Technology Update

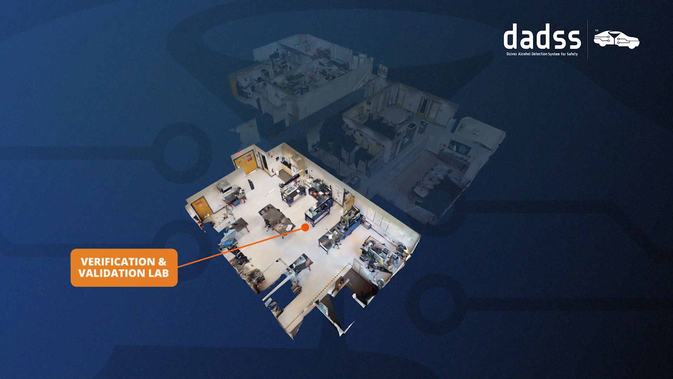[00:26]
The lab has three main components, the main verification lab, a vehicle integration lab, and our offices where we oversee the program.